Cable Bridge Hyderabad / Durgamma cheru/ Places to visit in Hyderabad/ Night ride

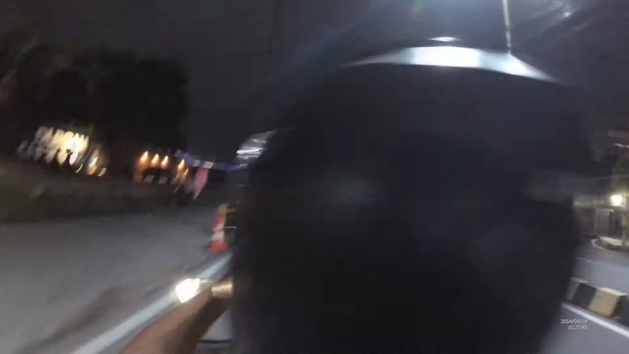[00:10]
I am just taking you to a night drive.
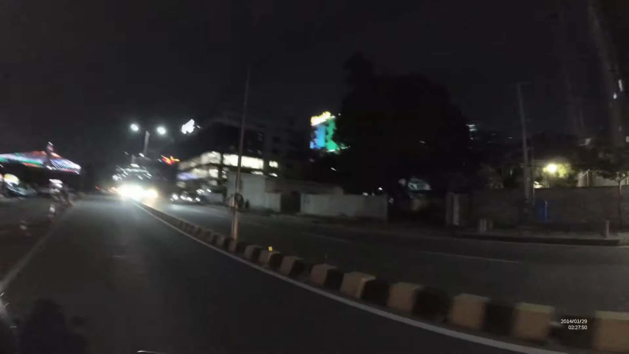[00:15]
You can see the bridge. This is Durgama Cheru cable bridge they call it.
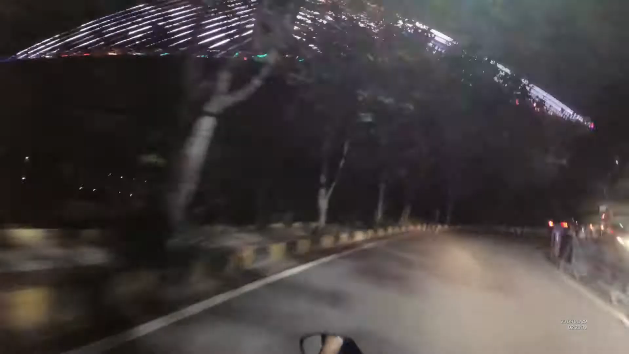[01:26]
So this is Inorbit Mall road.
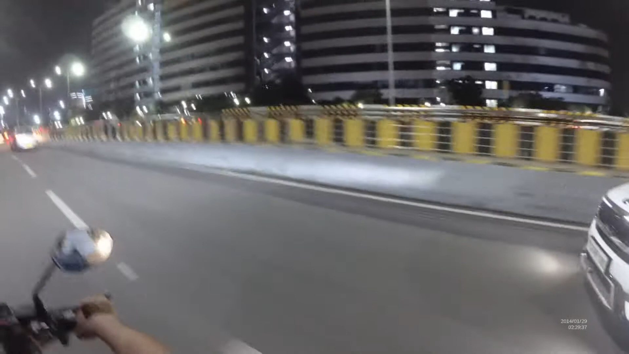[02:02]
regular monsoon. So this is ITC Kohinoor.
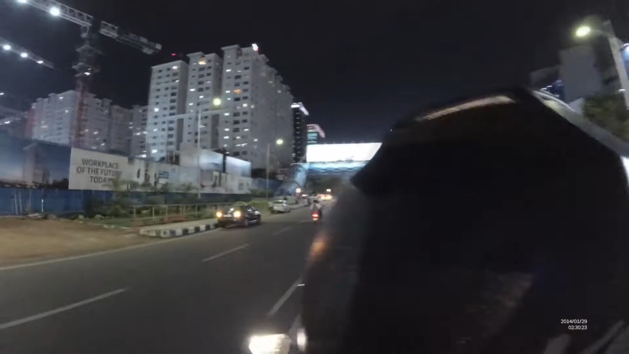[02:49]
We are going to that bridge now.
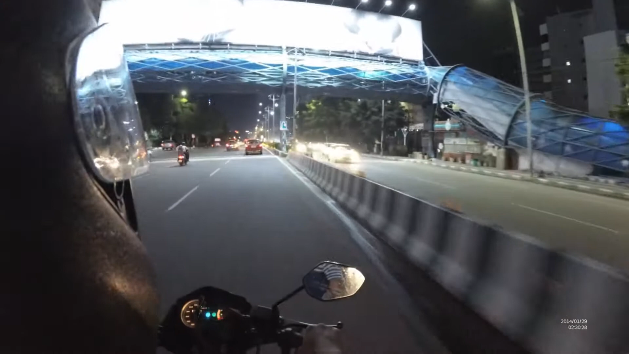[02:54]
For that we need to take a new turn. So to our next bike also one lady is taking videos. We can see people taking videos how
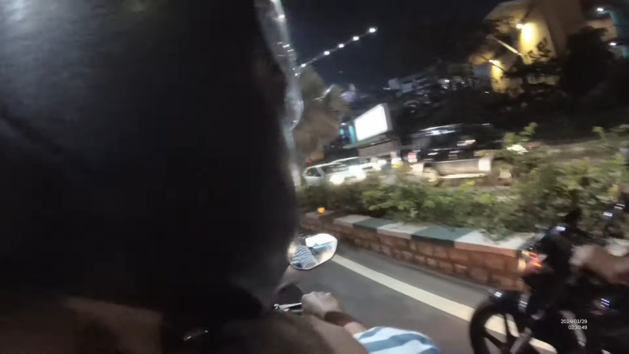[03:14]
to go to that bridge like that. Because people who are in Seconderabad or any other places in Hyderabad.
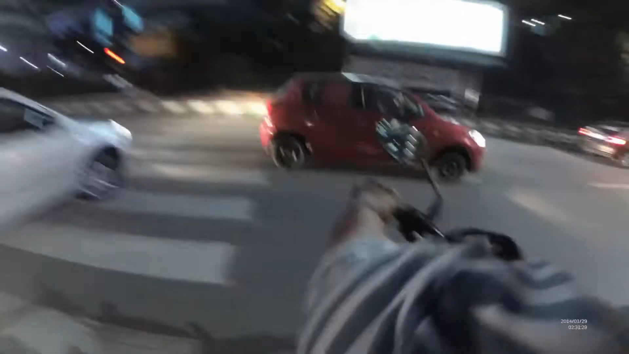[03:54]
So just you can see. Hyderabad how it is.
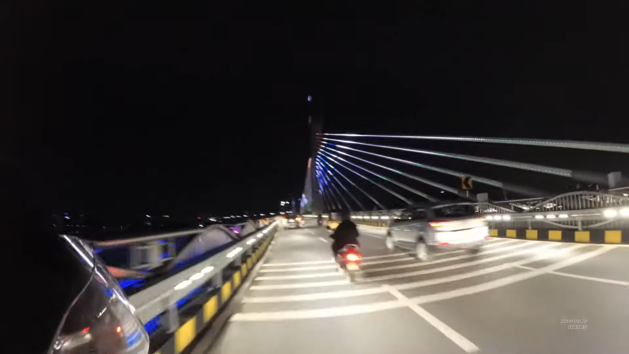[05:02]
The concept is like the lighting is tricolor of our flag.
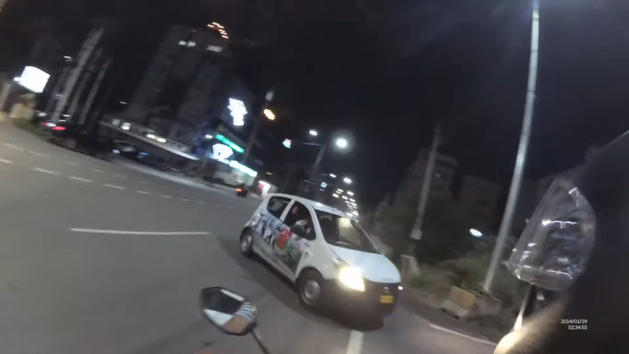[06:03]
But now we are going towards the Cheru. Cheru side of the bridge. That will be very nice. But we can't see. It is night time.
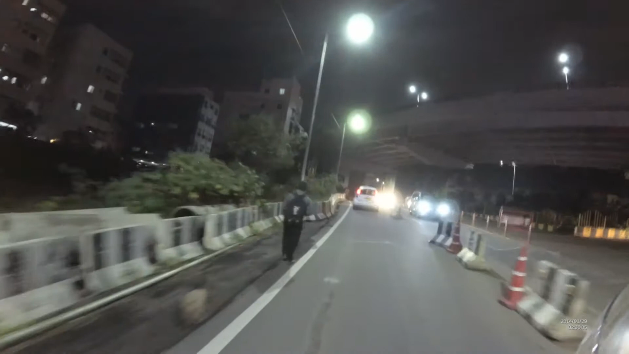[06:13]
The Cheru is not visible. This bridge connects Jubilee Hills with financial industry. And they built to ease the traffic congestion from Madhapur to this Durga Machiru.
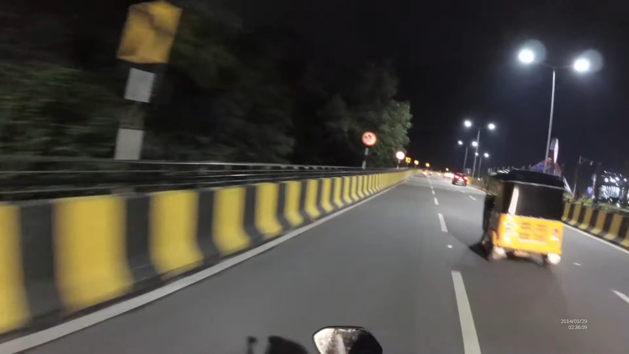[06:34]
There will be so much of traffic. So to ease it they have built it. This is about 233 meters totally. The bridge is. So people are taking selfies. What is happening place at least in Hyderabad. So you can see the Cheru. The left side is the lake.